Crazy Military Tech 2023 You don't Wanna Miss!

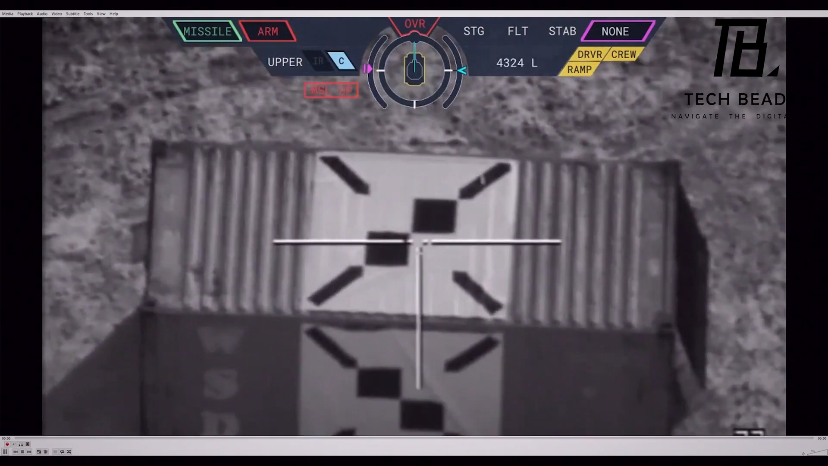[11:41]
When launched from the ground, the missile can hit targets up to 5.5 kilometers away, while its range can be increased to 10 kilometers when mounted on a helicopter.